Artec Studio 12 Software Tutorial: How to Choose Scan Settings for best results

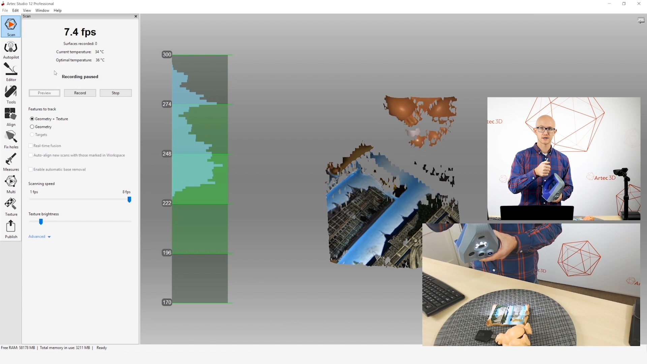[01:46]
This one is just a slide up and down.
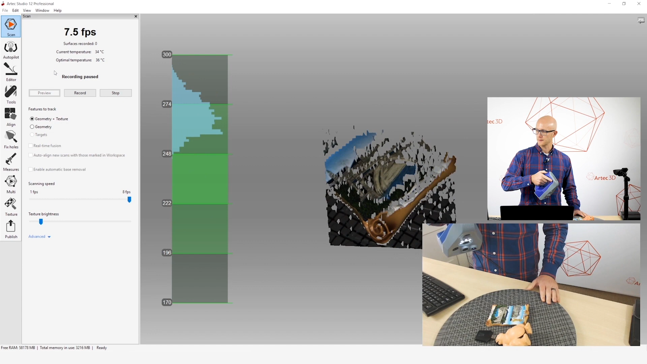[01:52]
So, I'm going to slide it up once to start my preview and when I'm in preview,
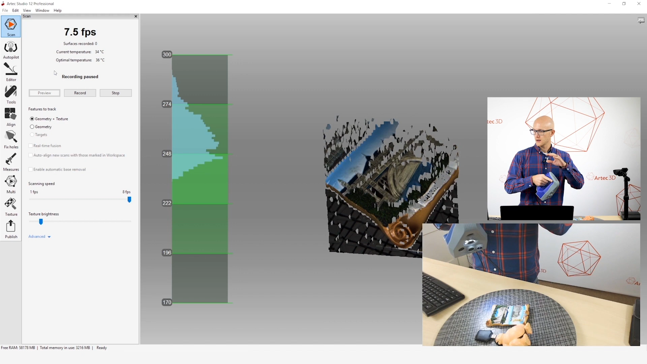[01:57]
it shows exactly what you're seeing right here on the screen. Now, if it's the EVA Lite, you don't have any color.
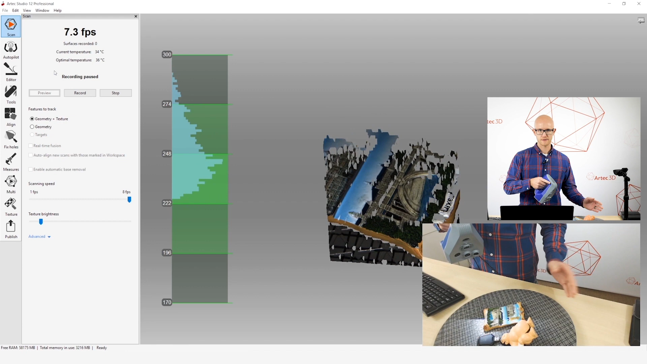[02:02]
This allows you to look at your distance meter, which is this green bar right here. And, this waveform, when you're pointed at your object,
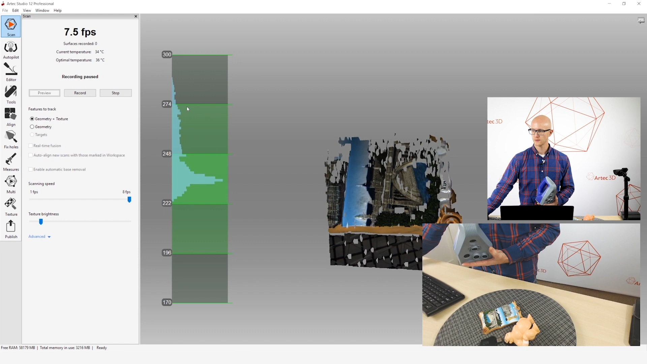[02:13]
this waveform needs to be in the center three sections for the best results. So, that's something that you want to watch when you're scanning. Alright, so, if I've started my preview by pressing up once,
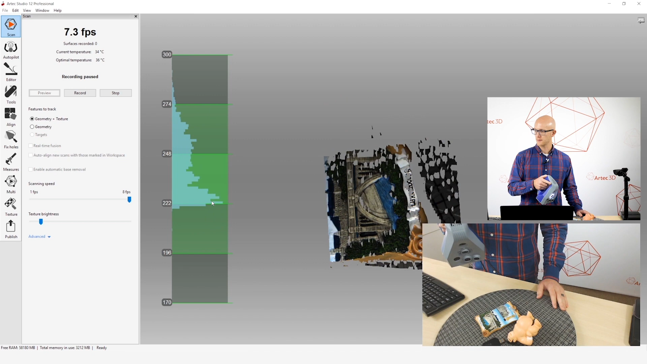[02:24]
I can start scanning by pressing up again or
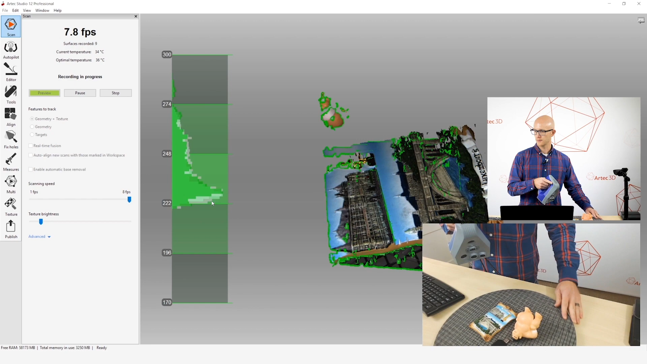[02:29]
pressing that start button right there in the software itself.
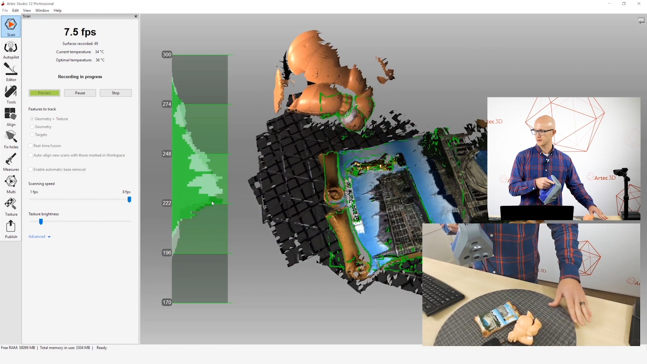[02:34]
And, then I can press down on the scanner to stop. Now, again, you could do all that right there using the mouse, but it's a lot easier to just keep your hands on the scanner and use the button on the scanner than it is to try to hold the scanner and make adjustments and start and
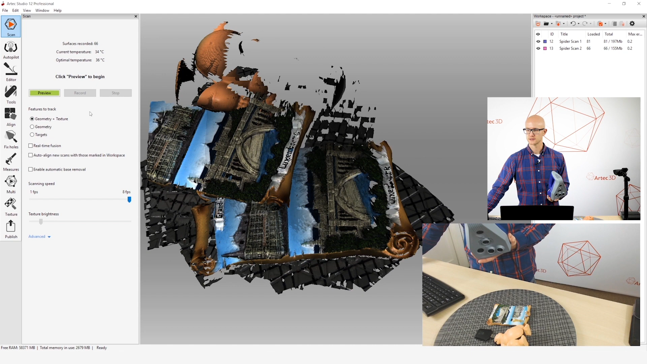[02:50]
stop with your mouse over here in the software. So, I usually just use the buttons on the back. Alright, so, when I'm going to start scanning an object,
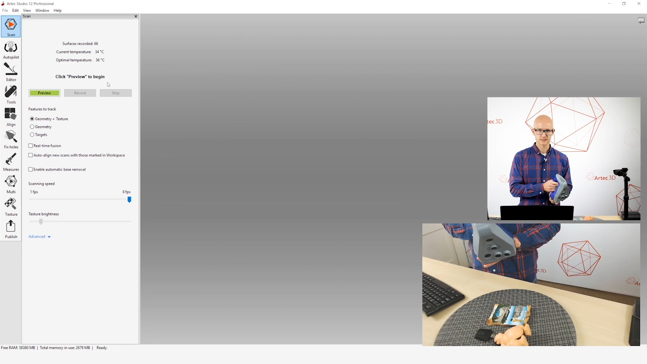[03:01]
I press up once to start my preview, and there's a couple things on this tab that you need to check before you actually start scanning. So, again, I've got my distance meter, so I want to make sure I'm at the proper distance. I have, right here, I've got my scanning speed.
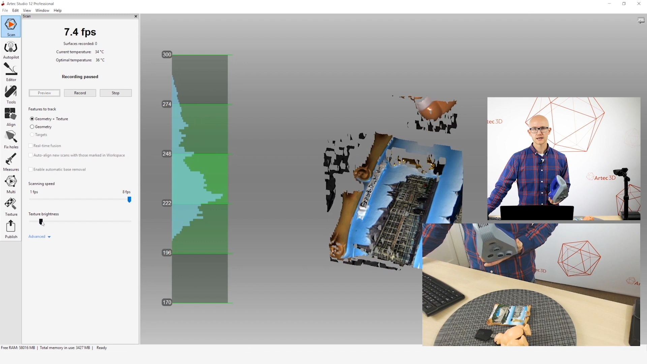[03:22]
You want to just leave that as is. And, then you want to check your texture brightness, that's one of the first things I check. And this is going to vary from object to object, I'll show you that here.
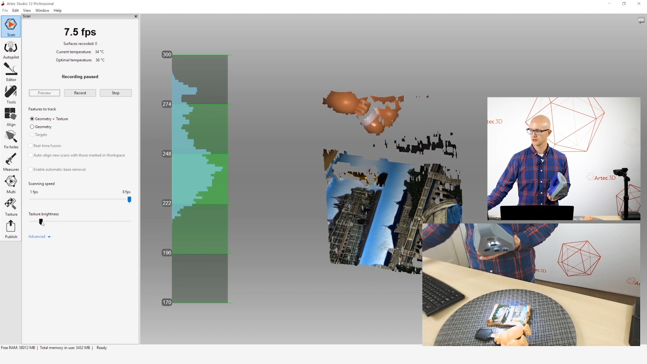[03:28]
This is just a visual adjustment, so I'm going to point this here,
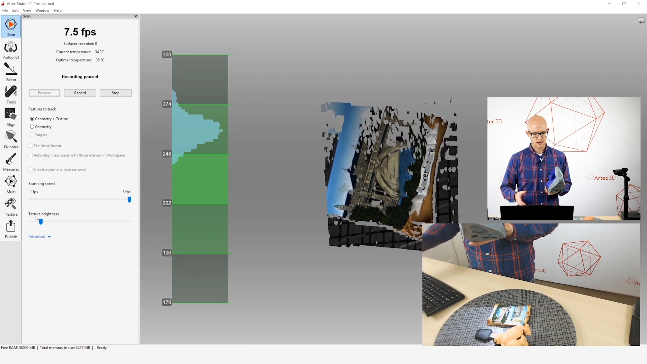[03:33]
and let me just do this right like that. Alright, so I'm at the proper distance here.